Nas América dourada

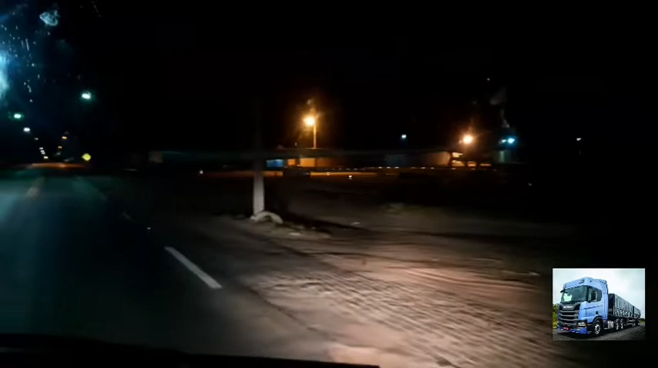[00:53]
Você tem logo aquelas hélices aí, aí. É, vou mostrando pra frente. São completamente 2 horas e 37 minutos no horário de Brasília. 6 do 10 de 2022, galera.
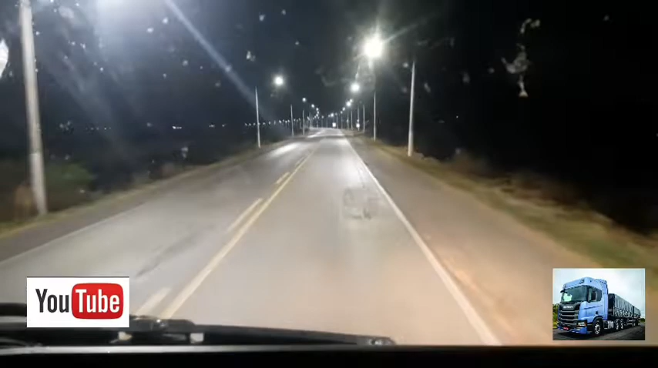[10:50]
De João Dourado, Bahia, Brasil. A terra da cenoura e da cebola. O posto que se apagar tudo, a BR aqui é iluminada, viu? E bem.
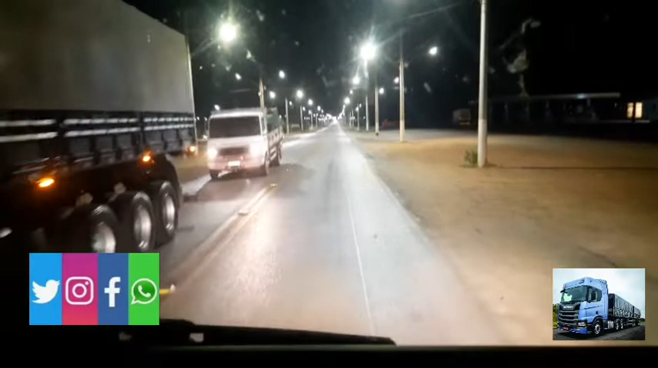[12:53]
Aqui tem a entrada de João Dourado para ir para o comércio lá, para o centro. E ali tem a segunda entrada, lá na frente.